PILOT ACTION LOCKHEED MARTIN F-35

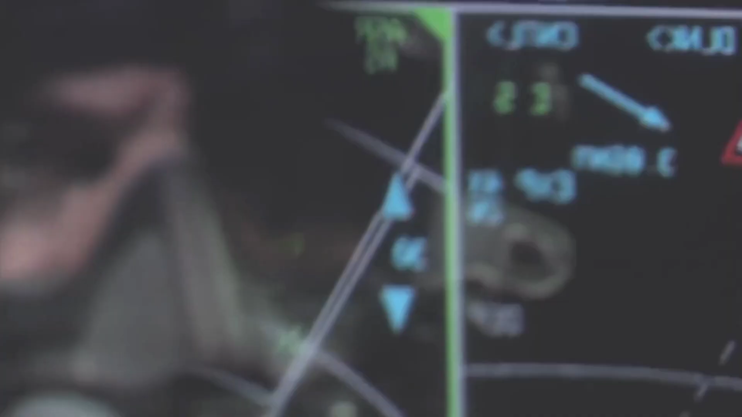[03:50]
the APG-81 radar also acts as part of an electronic warfare